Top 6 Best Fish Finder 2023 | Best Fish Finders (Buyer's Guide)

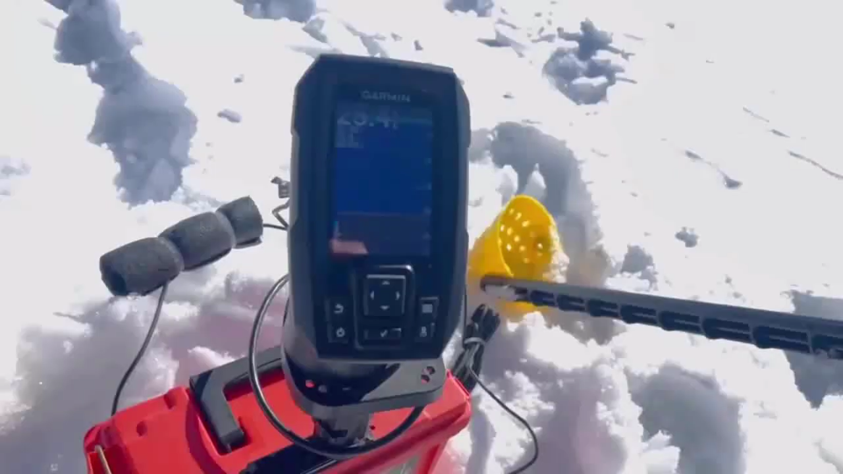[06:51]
These devices are designed to allow you to mark your favorite fishing spot and easily navigate back to it tomorrow, saving you time and money. Striker series fishfinders are available in 3.5-5-inch, display sizes. Display resolution for 80 by 320 pixels.